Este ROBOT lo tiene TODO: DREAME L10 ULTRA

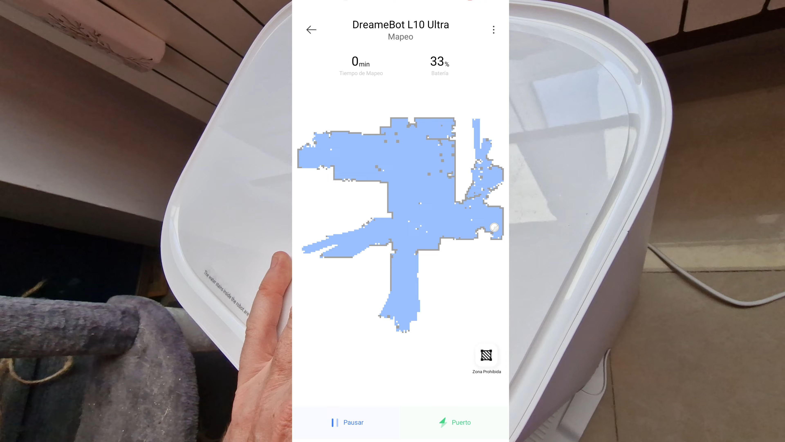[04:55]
Como esta estimación posiblemente no coincida con las estancias reales o no con las que nosotros queremos,
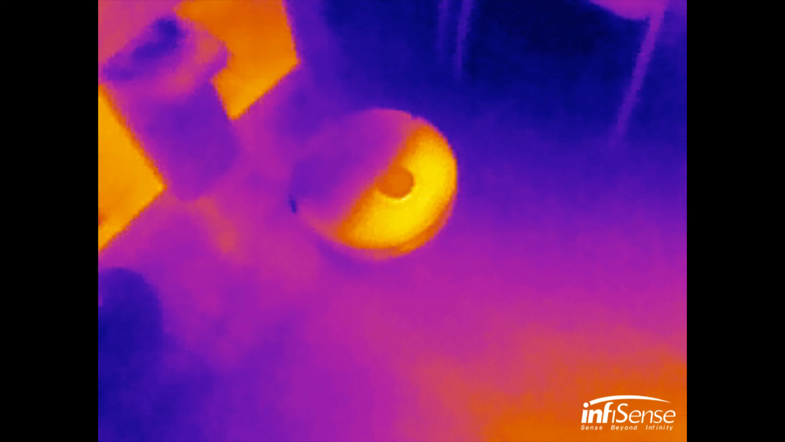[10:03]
Pero no he detectado calor en la base y algo en el propio robot generado por el motor mientras realiza la limpieza.